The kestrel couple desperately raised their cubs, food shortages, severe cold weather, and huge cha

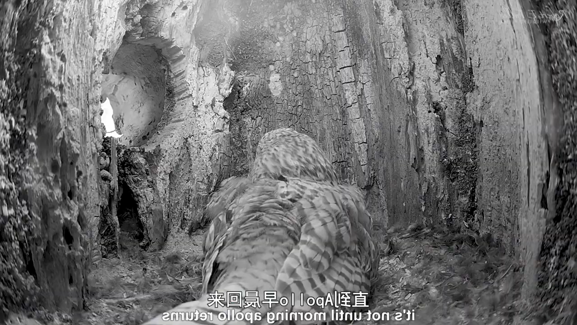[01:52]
But he's got nothing to feed the family.
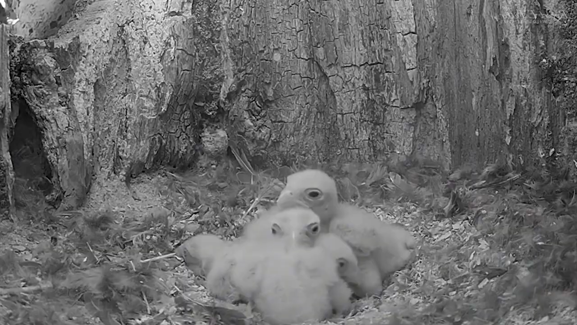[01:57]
And the tiny chick looks even worse.
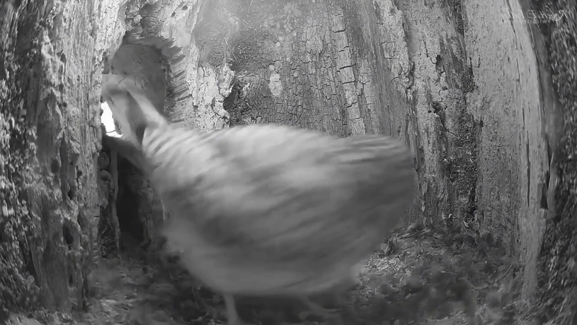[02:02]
Six hours later, this three-day-old chick has perished.